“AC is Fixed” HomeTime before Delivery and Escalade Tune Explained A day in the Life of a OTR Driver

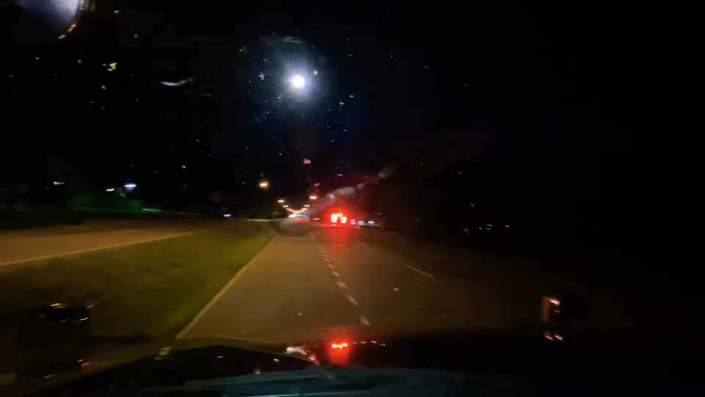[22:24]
all right westport here we are see what we got here
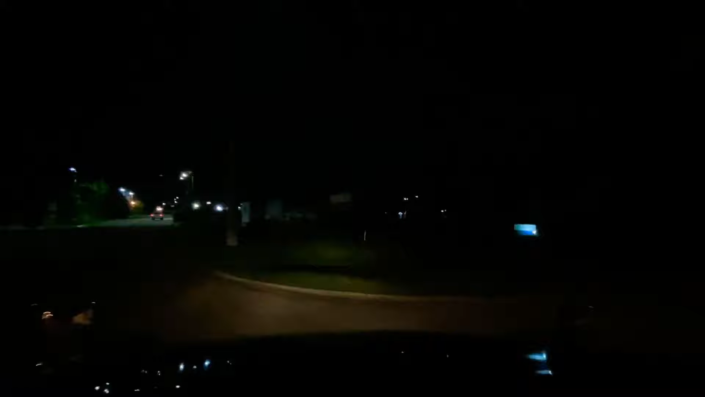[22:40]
big old place car quest auto parts fastening solutions all right there's a bunch of buildings here it's going to be fun to find which one it is but hey we made it god bless them we'll load this video every day is a is a battle between good and evil you add one letter to one of those you drop one